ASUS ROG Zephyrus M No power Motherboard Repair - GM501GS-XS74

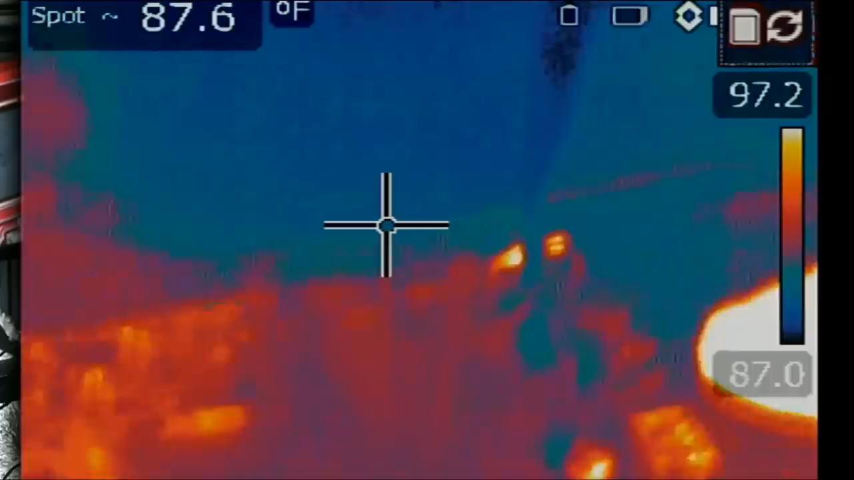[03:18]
On screen: spot 87.6°F
The board extends all the way from here. All the way on top.
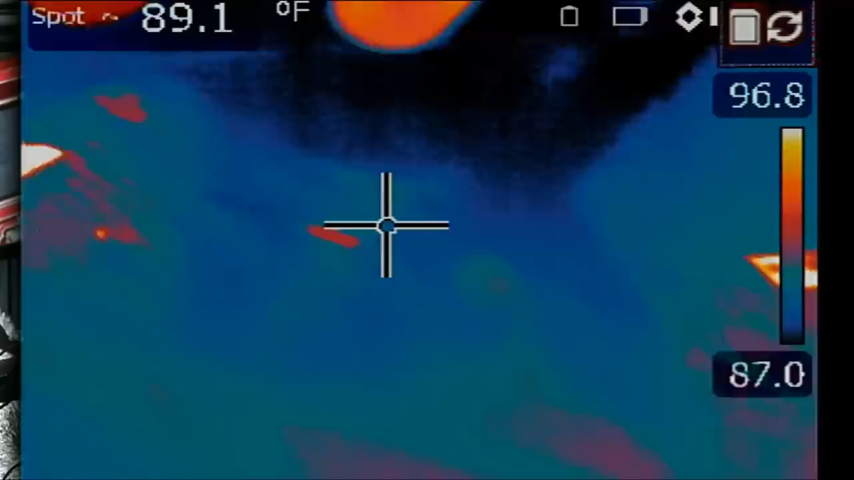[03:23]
On screen: spot 89.1°F
I mean, it's a big board. It's a big board. Let's go ahead and inject voltage. 1, 2, 3. And I have voltage injected. And look at this. We see a heat spot right here. Right there. Watch.
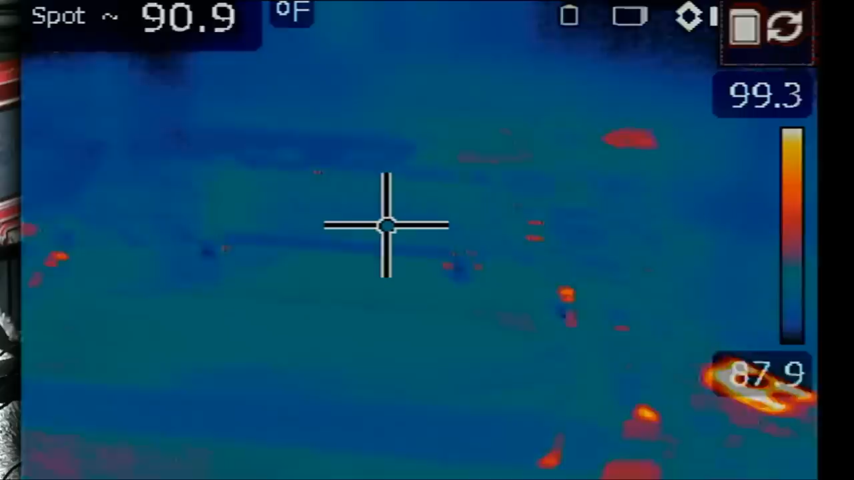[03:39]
On screen: spot 90.9°F
You see?
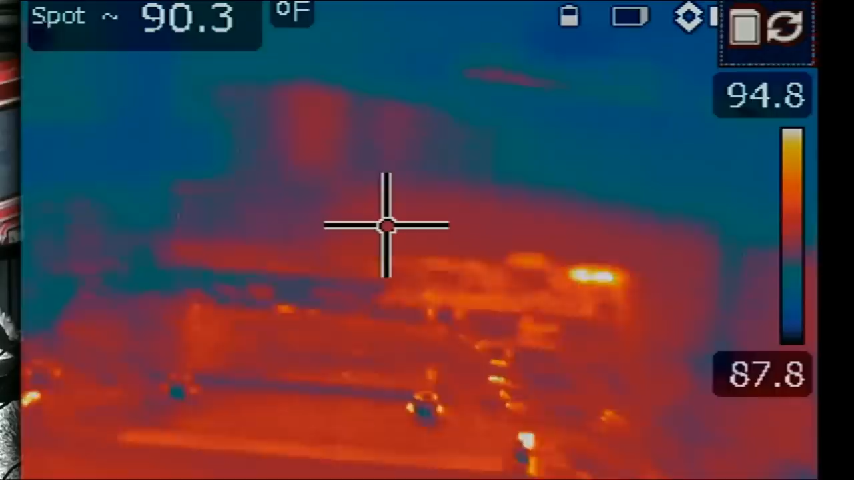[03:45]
On screen: spot 90.3°F
Right now, I'm injecting voltage at the MOSFET. All the way on the right side of the board.
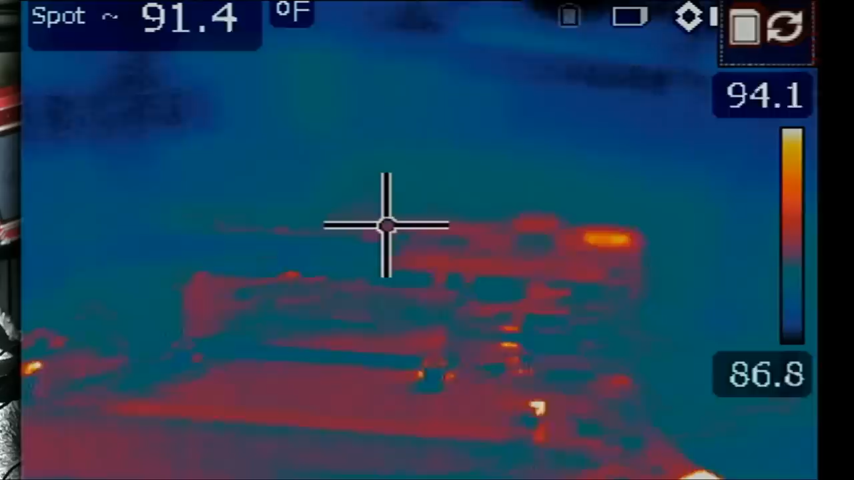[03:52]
On screen: spot 91.4°F
But we have something that got hot almost in the middle of the board. Let's inject voltage again.
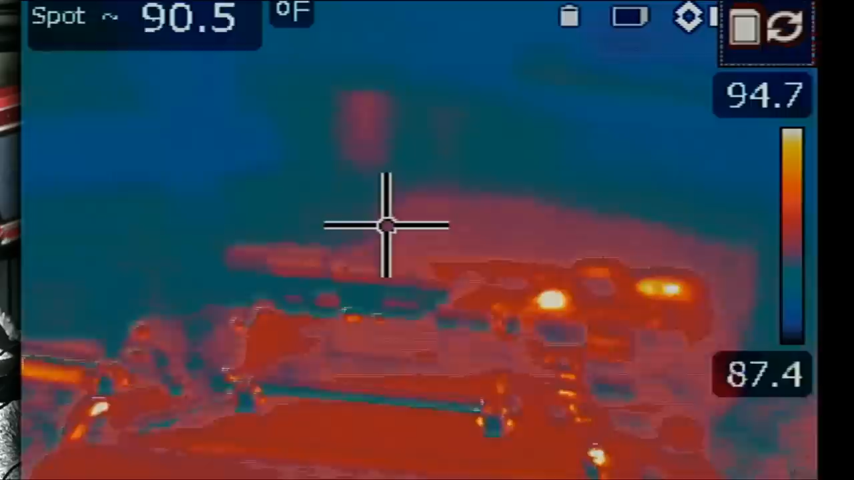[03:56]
On screen: spot 90.5°F
So, we can pinpoint where that short is coming from.
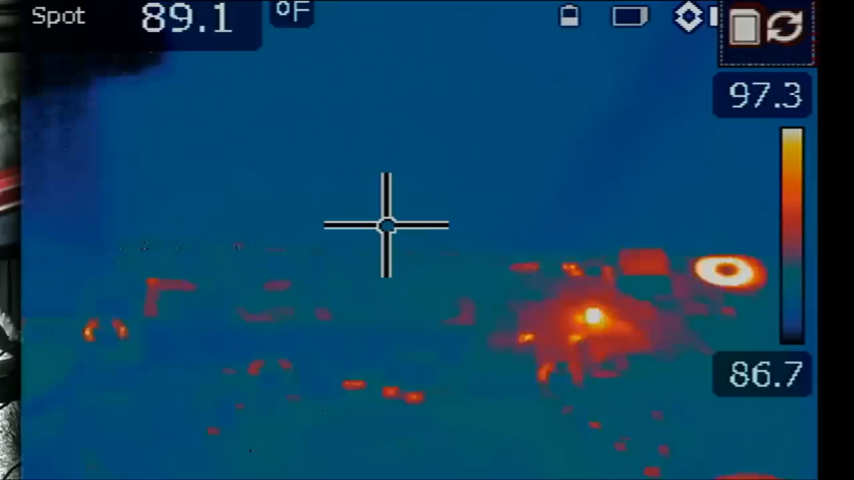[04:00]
On screen: spot 89.1°F
Right there. So, I'm going to put my finger over it. And we're going to go under the microscope.
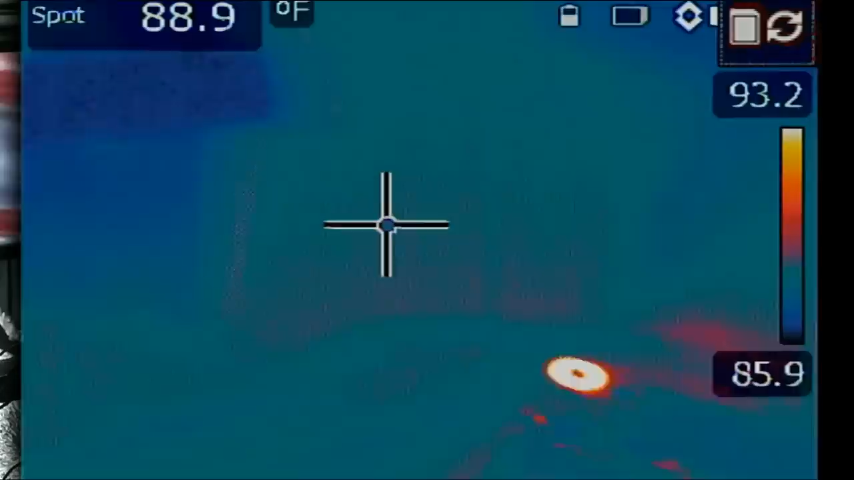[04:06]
On screen: spot 88.9°F
Oh.
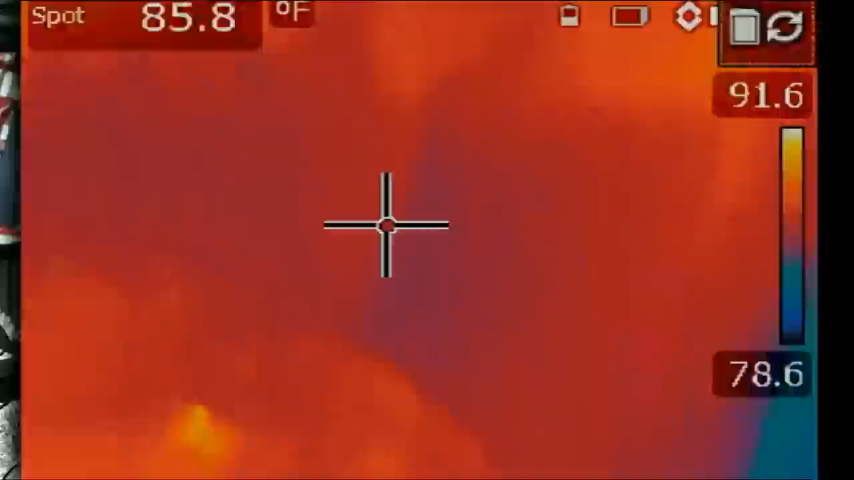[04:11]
On screen: spot 85.8°F
Look at what we have here. A blown capacitor. Whoa.
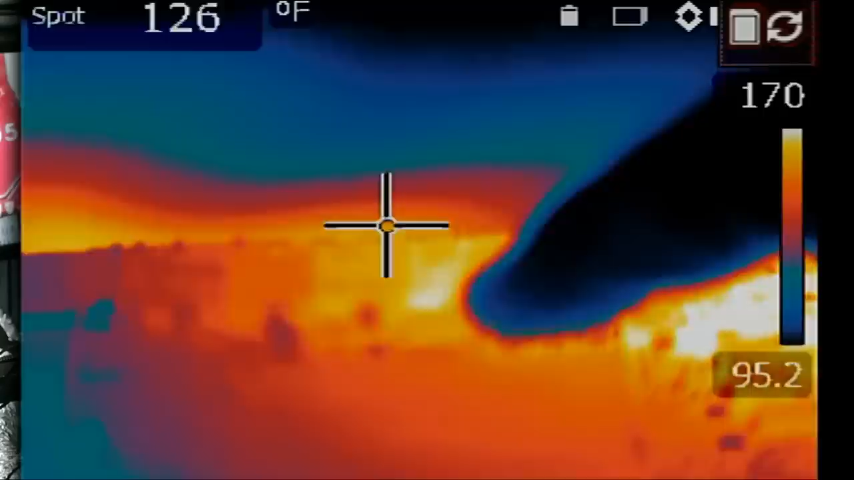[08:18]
On screen: spot 126°F
Initially, the shorted component was over here and that's why you see some heat because we applied hot air.
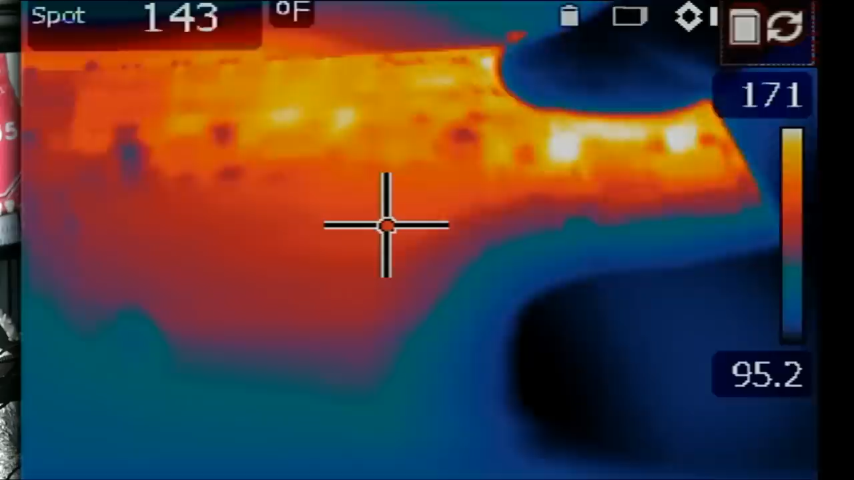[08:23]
On screen: spot 143°F
Let me apply a little bit of alcohol so we can cool the board down.